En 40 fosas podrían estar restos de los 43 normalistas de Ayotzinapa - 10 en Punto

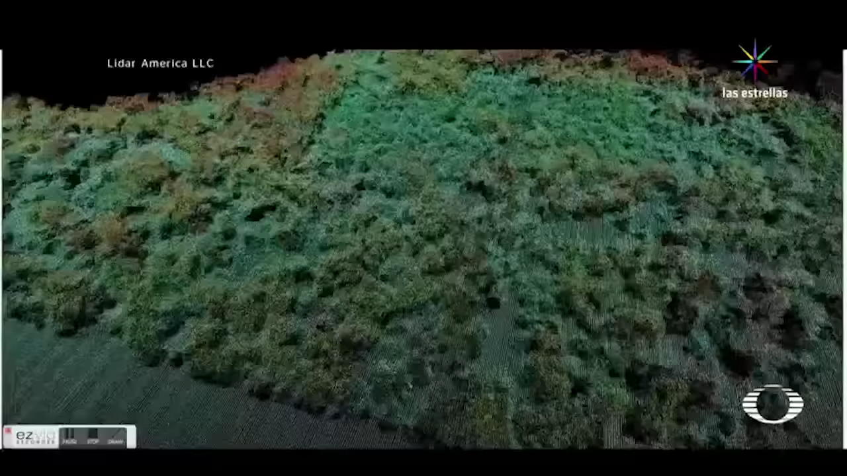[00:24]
la Procuraduría General de la República utilizó tecnología de punta y de geolocalización denominada LIDAR,